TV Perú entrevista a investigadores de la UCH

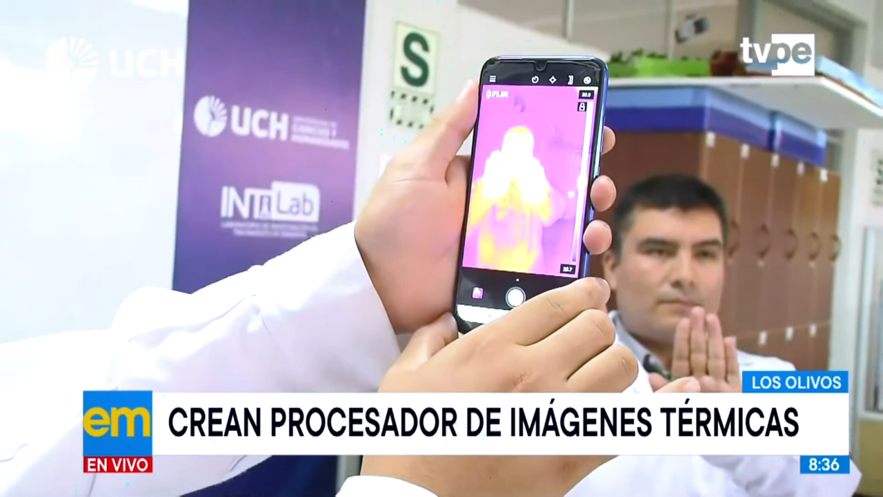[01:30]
Entonces, vamos a conversar con Avid Román González, el excoordinador investigador de Intilab,
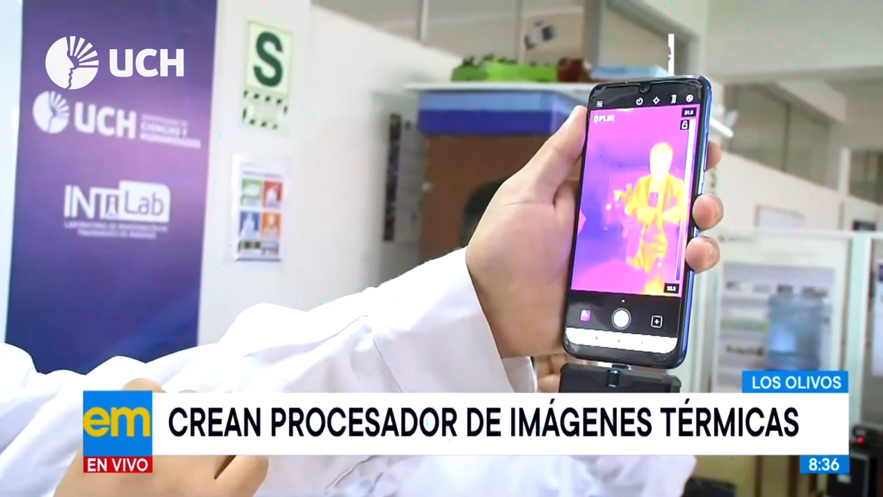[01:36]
de la Universidad de Ciencias y Humanidades, que nos va a dar más detalles de cómo esto funciona. ¿Qué tal? ¿Cómo está? Bienvenido a TV Perú Noticias.
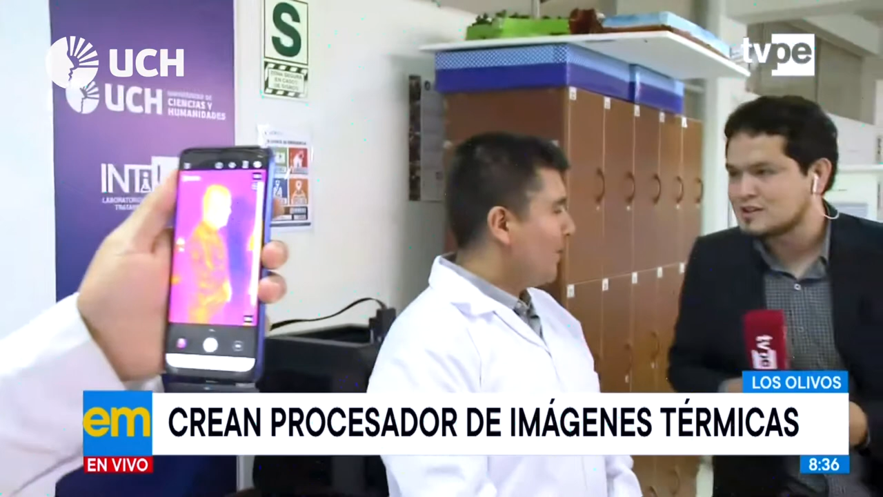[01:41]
Muy buenos días, muchas gracias. Efectivamente, esta cámara térmica pequeña, portátil y muy económica, como ustedes la han visto, nos sirve para tomar imágenes térmicas del cuerpo humano y en general de muchas partes.
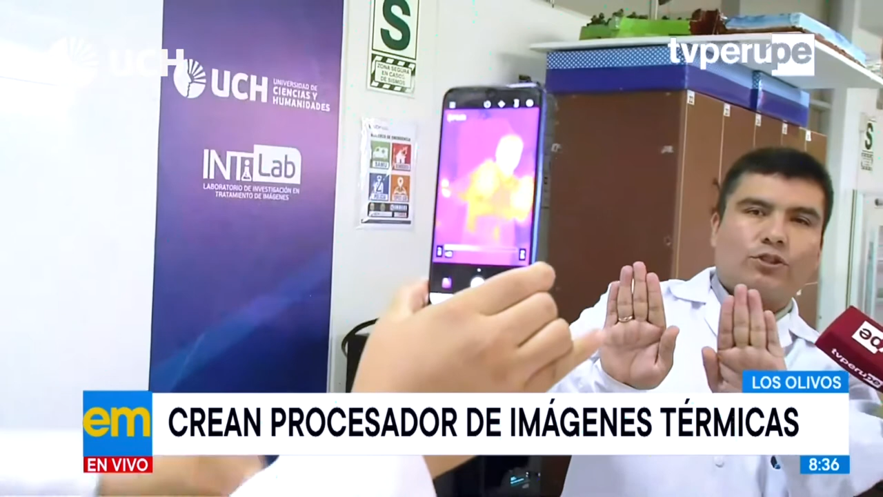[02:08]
Entonces, si nosotros tomamos una imagen, por ejemplo, de ambas palmas de la mano, la temperatura en ambas palmas debería ser la misma.
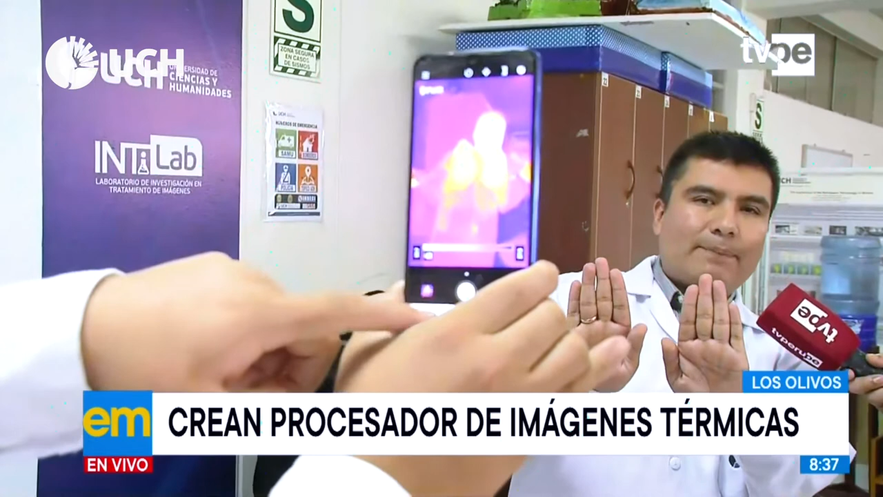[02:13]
Pero, ¿qué pasa si nosotros detectamos una diferencia de temperaturas entre una palma y la otra?
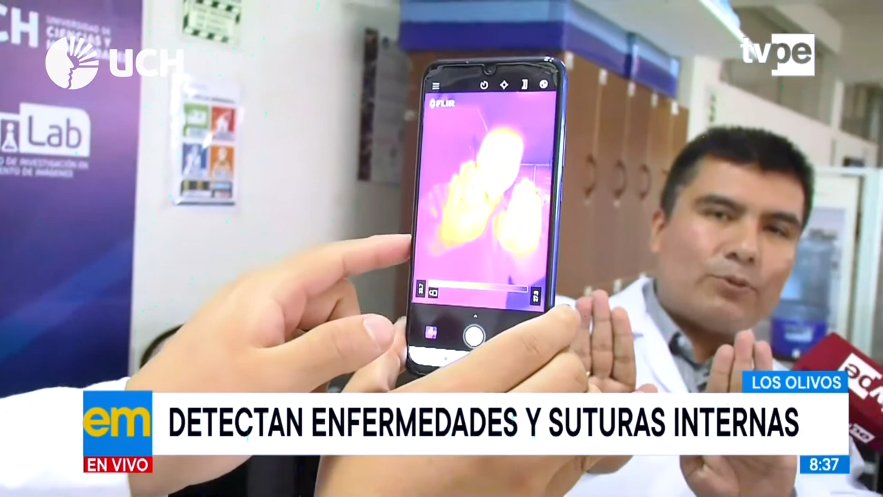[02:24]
Esa diferencia de temperatura nos podría indicar alguna anomalía.
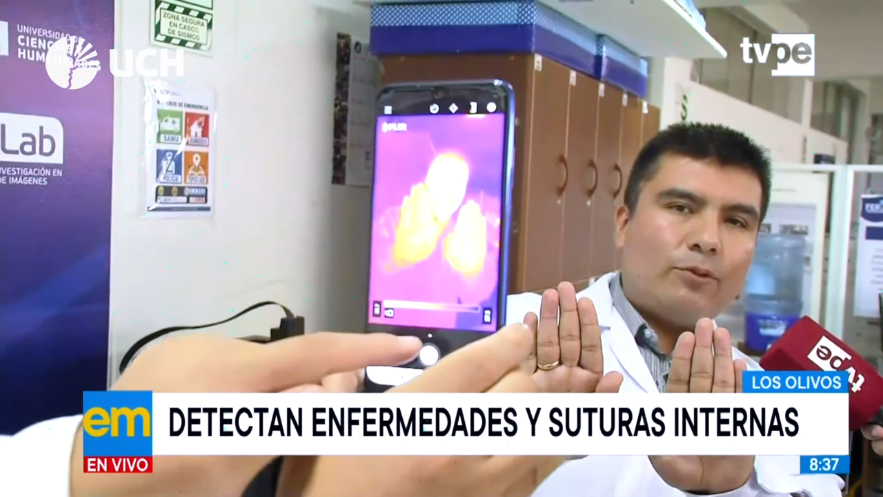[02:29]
Y es así que nosotros trabajamos diferentes temas, como, por ejemplo, el caso de varices, pie diabético y posiblemente cáncer de mama.
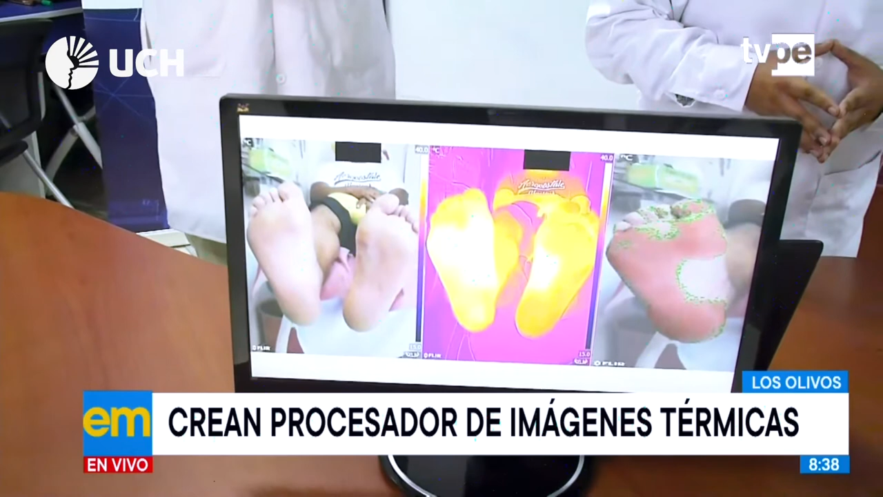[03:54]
El pie con la imagen más, digamos, saturada es el pie enfermo. Exactamente, es el pie enfermo, el pie que presenta las anomalías.
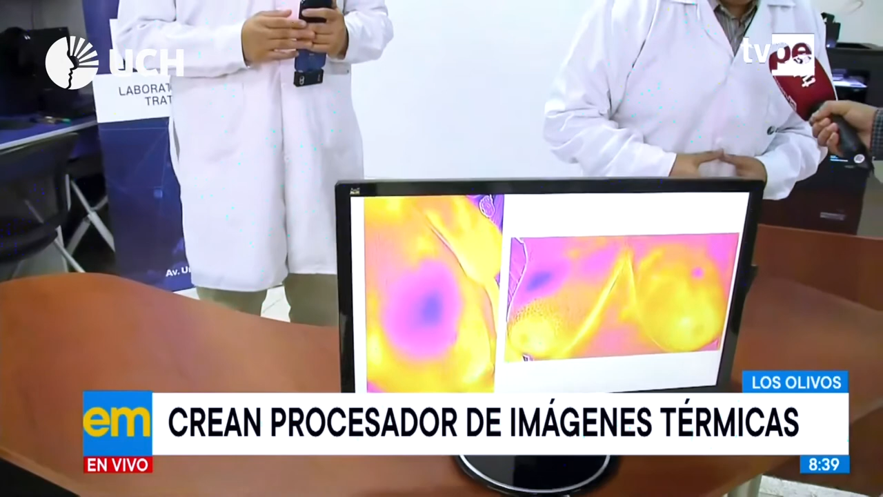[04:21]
Que nos va a identificar la anomalía que se presenta. En una mama está más desarrollada y en la otra ya se ven ciertos indicios de inicio de estas anomalías.